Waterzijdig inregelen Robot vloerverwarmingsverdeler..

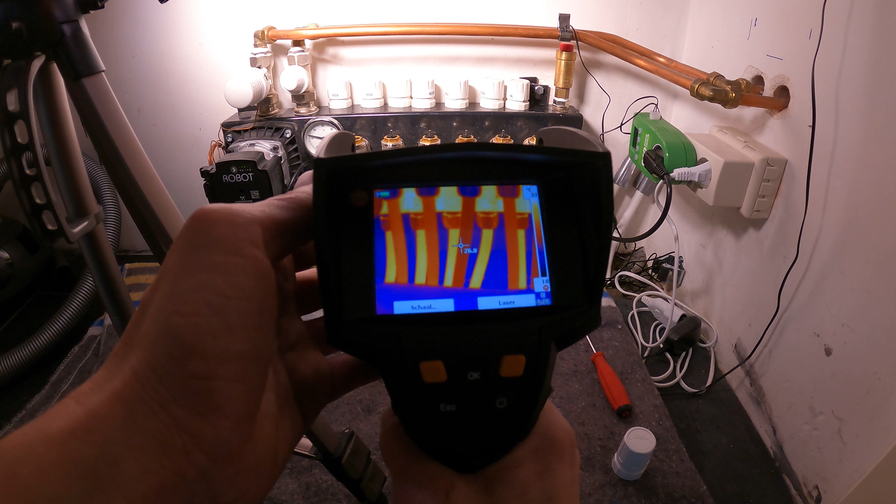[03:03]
Dus je ziet nu de eerste is 29,7. 29,2. 26, dus dat is een lange groep. Dan heb ik 28,7. 26,8.
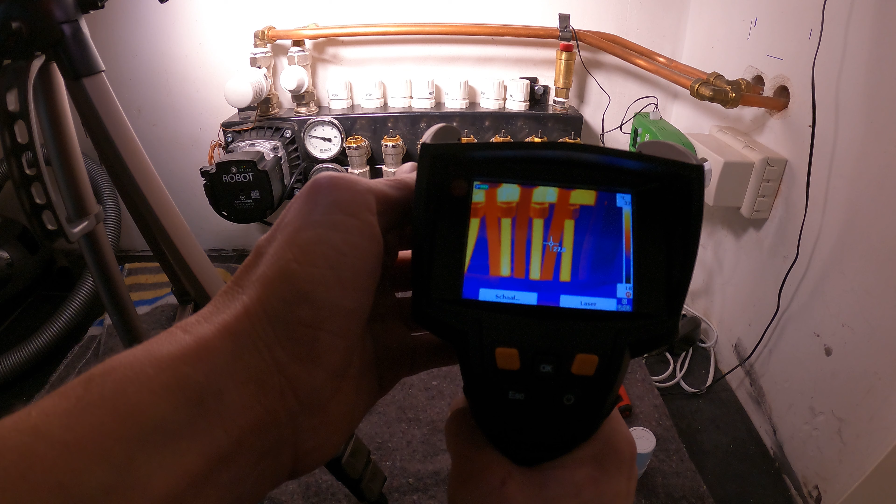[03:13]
27,8. En de rechter is zelfs 22 graden. Dus dat is of een hele koude zone. Nou in dit geval kan dat kloppen want dat is de hal. Of dus een hele lange groep. Maar deze gaan we niet heel veel warmte geven want de hal hoeft niet zo warm.
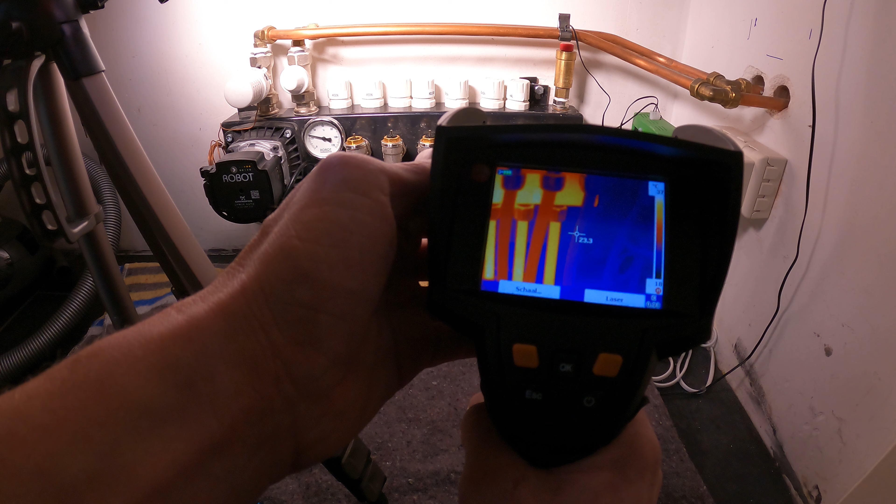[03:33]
Het mooiste zou zijn om dus gewoon een zoneregeling erop te zetten dat elke zone een eigen thermostaat heeft met een ingestelde ruimtetemperatuur. Want ik kan nu niet zeggen misschien wordt de hal wel 18 graden in plaats van 16 graden. En die 18 graden is natuurlijk 2 graden te warm. En die warmte wil je ergens anders hebben. En dan ga je dus echt energie besparen. Want hier verbruiken ze dus 3000 kub gas per jaar.